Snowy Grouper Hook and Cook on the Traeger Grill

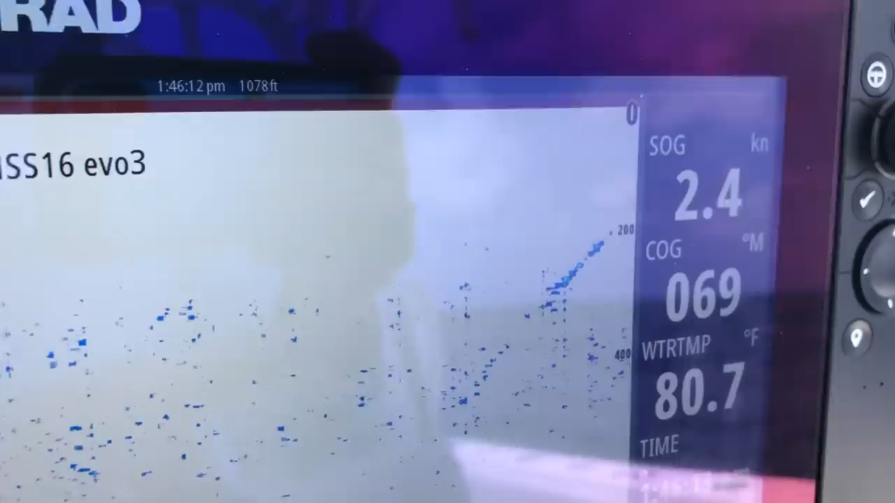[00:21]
On screen: water 80.7°F, speed 2.4 kn
We're marking them right there, you guys. You can see them floating up. We're on the mono, you guys. We got 100 feet of leader on there.